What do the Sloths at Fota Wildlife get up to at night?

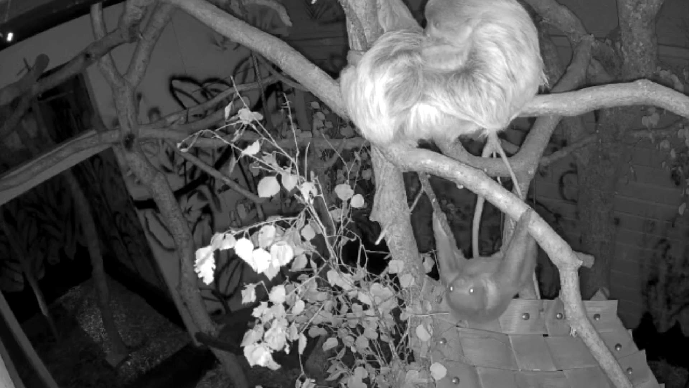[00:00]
Well, when they're out in the main hall, we have cameras set up and you see them very actively moving around, climbing, climbing up and down the poles, around the trees, across the roofs of the enclosures. So they do move around quite a lot at night. Obviously they're foraging food more at night when they are more alert. So yeah, that's what they're doing.
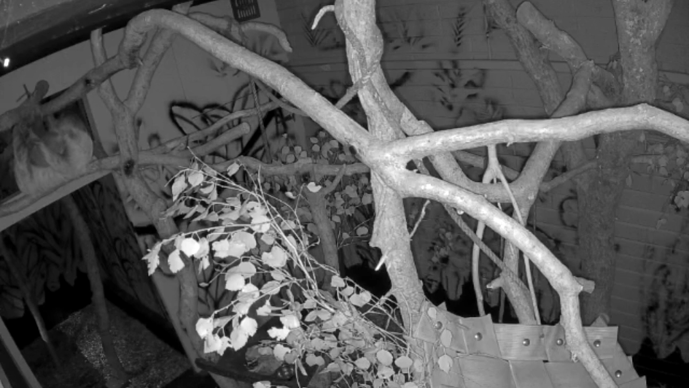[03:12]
where they can prop themselves in it, hang their claws over the top above them, and just lay back and relax. So we've got two or three of those lovely spots for them in the night enclosure, and that's where they like to spend their time.